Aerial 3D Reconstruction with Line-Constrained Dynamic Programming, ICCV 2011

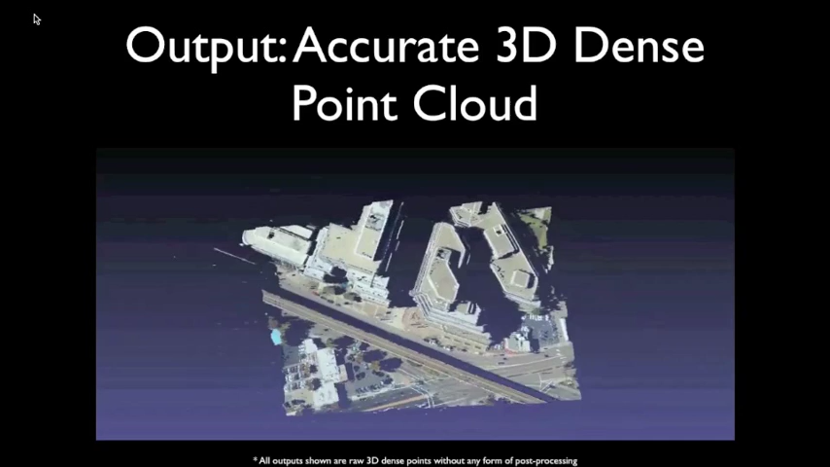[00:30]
We can see that the layered structures of the buildings, especially where a horizontal and a vertical plane intersect, are faithfully reconstructed with accurate details. Homogeneous regions, such as rooftops, are correctly reconstructed to be planar and smooth.
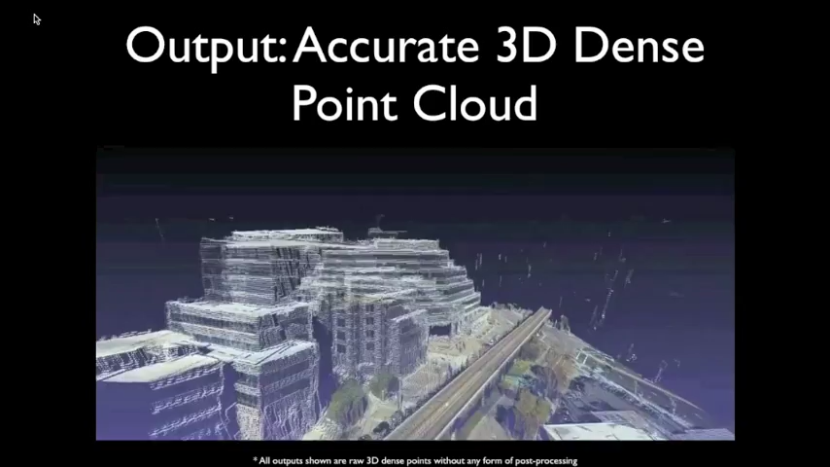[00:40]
The occluded regions are clean and free from clutter, as can be seen under the road surfaces and traffic signs.
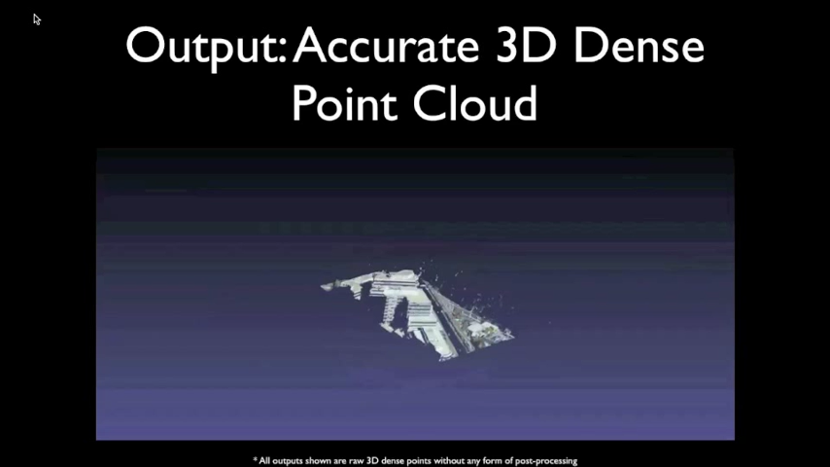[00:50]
With the input images, our algorithm first calibrates the camera poses along the UAV flight pad.
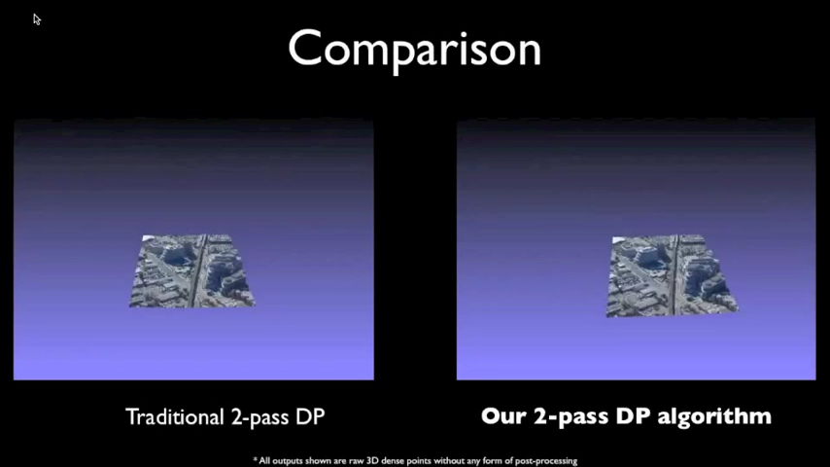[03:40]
On the left, a traditional 2-pass dynamic programming operates along and across rectified epipolar directions, which in this case fails to capture the full structural constraint of the building geometry, leading to distorted building facades. On the right, since our algorithm constrains the reconstruction along the directions of salient linear features,
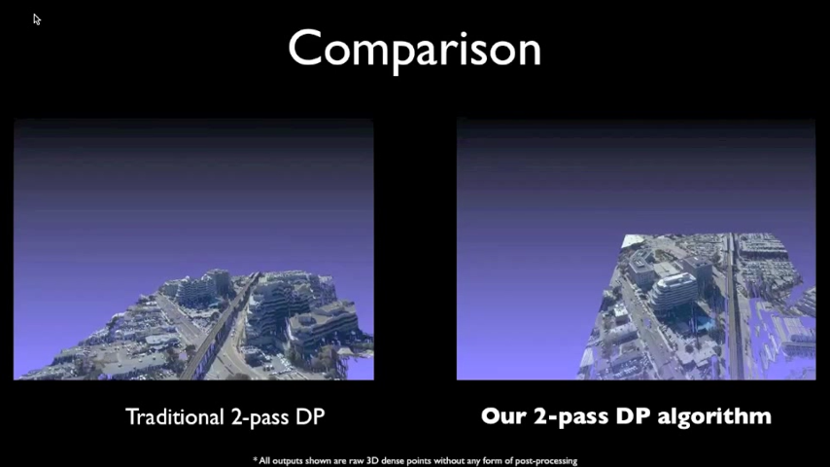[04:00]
building facades and the linear patterns within them are accurately reconstructed. The few fractures and missing facades in previous videos can be improved by using more aerial images from different viewpoints. Specifically, different sets of input images from different viewpoints of the same 3D scene can be processed separately. The resulting 3D point clouds can then be merged to produce the final output,
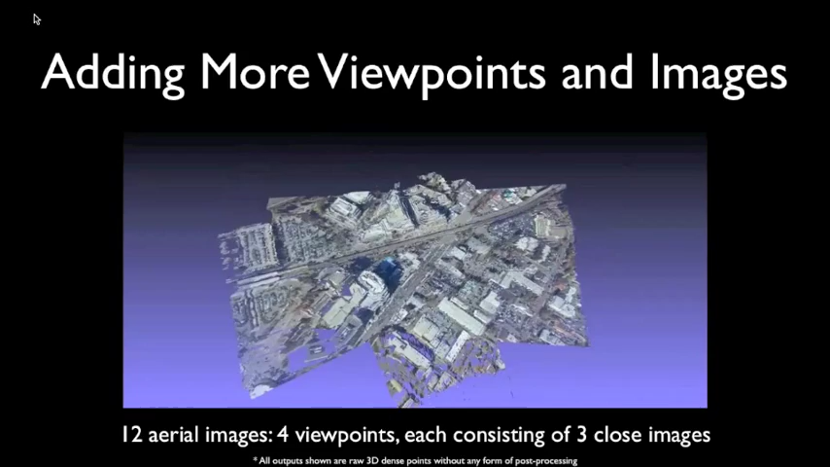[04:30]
which will have a much more complete physical composition for the underlying 3D scene.